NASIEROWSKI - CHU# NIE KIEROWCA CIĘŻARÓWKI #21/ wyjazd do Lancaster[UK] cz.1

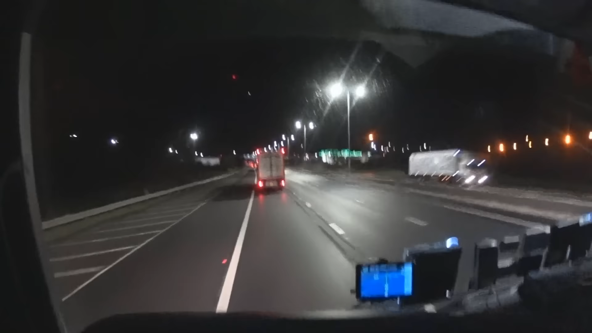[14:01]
Czołem! 5:40 polskiego czasu oczywiście. Wczoraj sobie stanąłem na M6 tutaj przed jedynką, przed M1 na serwisie. Tam sobie zrobiliśmy 9 z kolegą, którego tam ogarowałem. Po drodze jedzie również do Dover. Również mu się kończył czas i również robił 9.
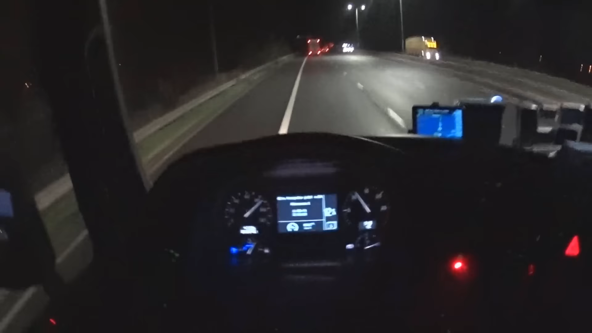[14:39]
8.5, znaczy się tak jadę 8.5. Ale to i tak nie szkodzi, bo i tak sobie do portu dojedziemy. I tak dojedziemy. Mamy jeszcze 240 i wyjechane 40 minut. I tak to się przedstawia, że dojedziemy sobie na luziku na jakieś 2 godzinki, 2,5. 2,5 godziny dojedziemy.